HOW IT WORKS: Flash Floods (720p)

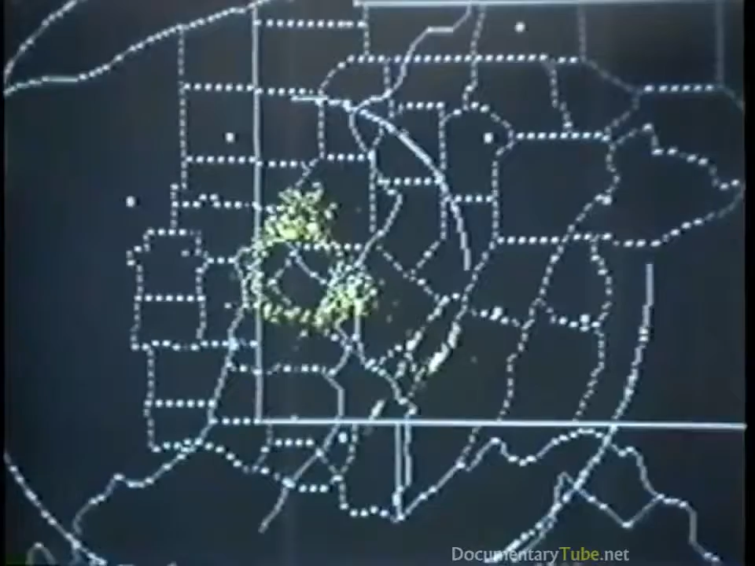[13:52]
We can make use of this data in order to issue watches and warnings to the public.
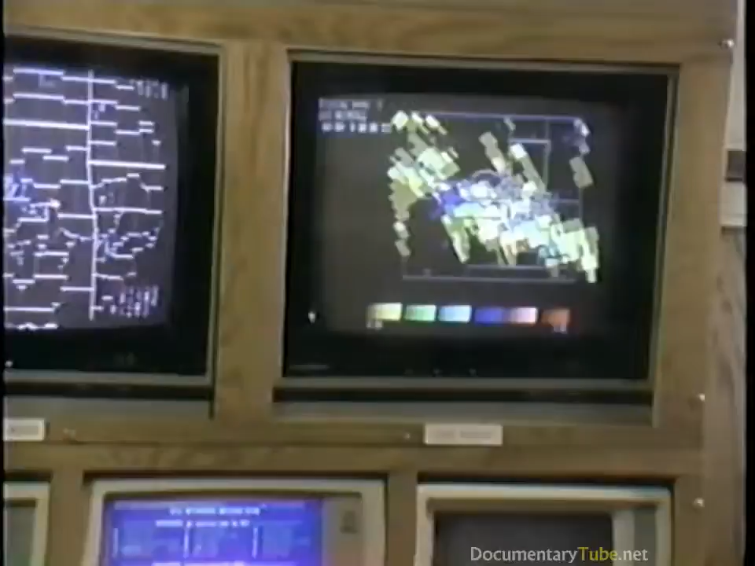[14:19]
have the capability to receive radar information and to display that radar information. But in this particular system, we're able to take the radar information,
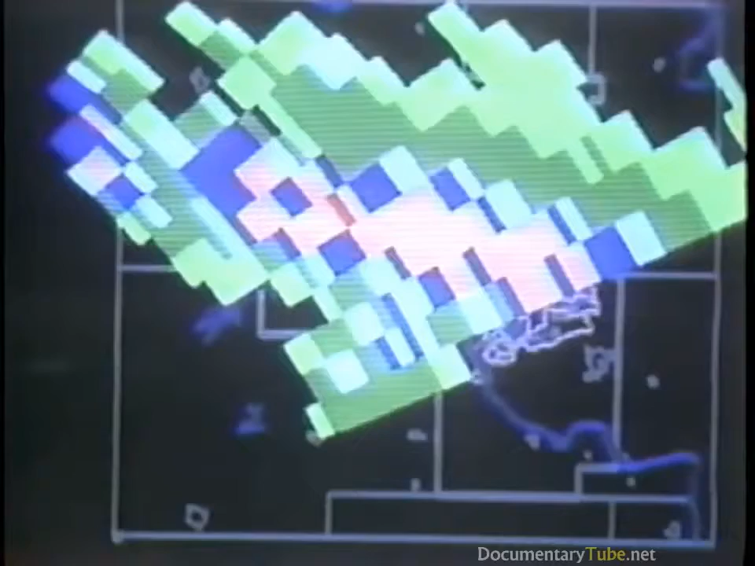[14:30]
both the radar echoes that are commonly seen over television and the radar estimated rainfall reports,